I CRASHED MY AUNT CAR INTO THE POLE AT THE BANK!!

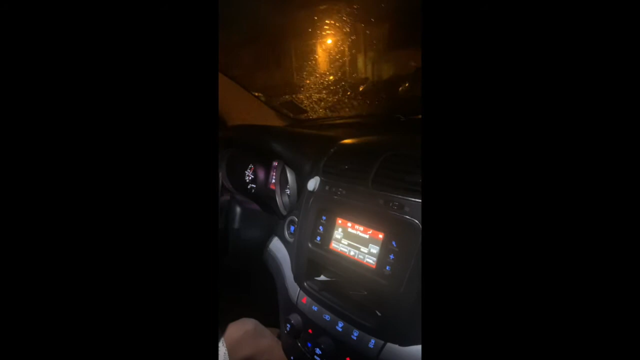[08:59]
Back where I was at. Got two cars over there, though. Think you can make it? Yeah. Tell the truth. You think you can make it? Uh-huh. Let's see.